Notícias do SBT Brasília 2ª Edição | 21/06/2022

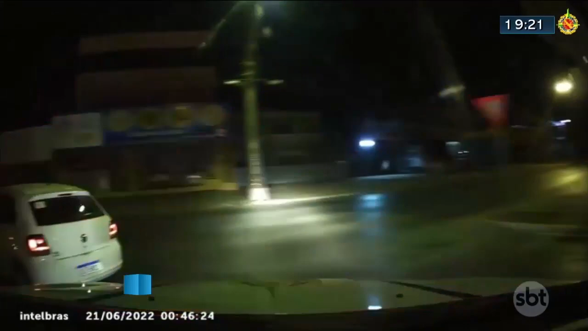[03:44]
Aí começou a perseguição pelas ruas de Ceilândia e não deu para ir muito longe, não. O ladrão que estava na direção tentou fazer uma curva e perdeu o controle do veículo.
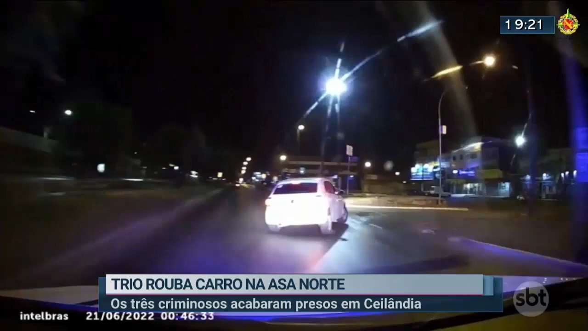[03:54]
Subiu na calçada e ainda bateu em um poste de iluminação pública, na EQNN 1 barra 3.
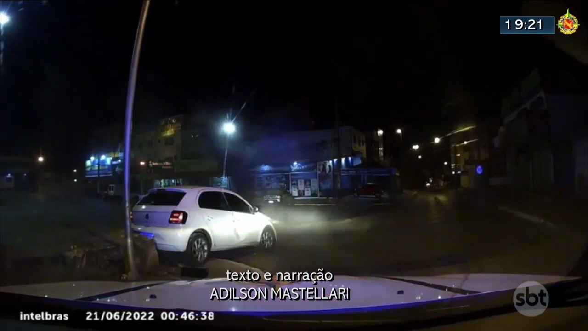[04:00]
Mesmo assim, o trio ainda tentou fugir a pé, mas os policiais estavam ligados nos malandros.